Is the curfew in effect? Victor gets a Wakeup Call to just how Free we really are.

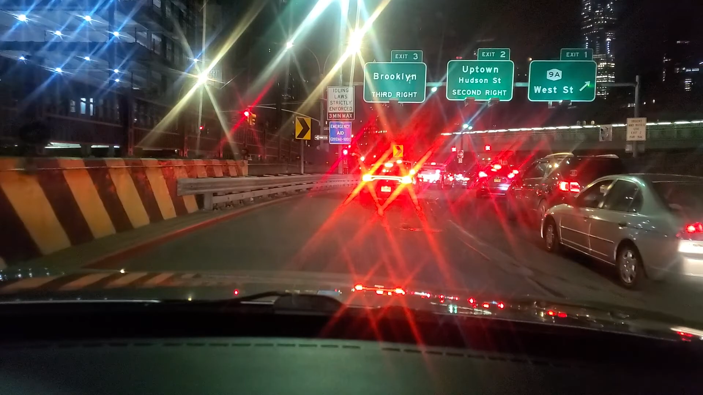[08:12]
Trying to see the date, but it wasn't coming out. And it is very clear. You just have to, you know, you just have to examine. So we do have options here. We have a West Street, Uptown, and then going, trying to make it to Brooklyn. See what's going on.
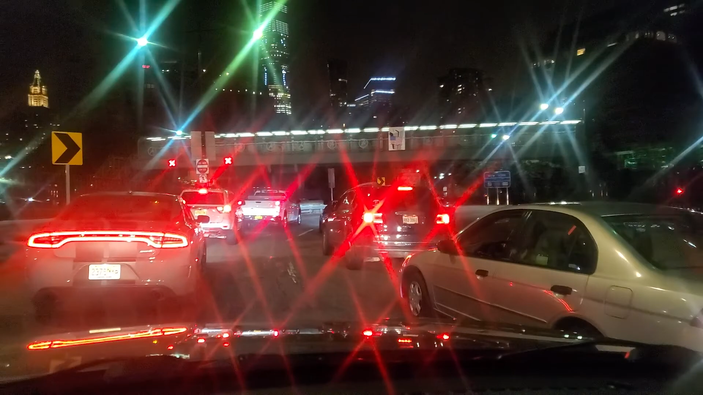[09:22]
Oh, here's somebody to our left that might be doing just that. And let me speak. She's one of you essential worker. Yes, that's exactly what I was going to tell her.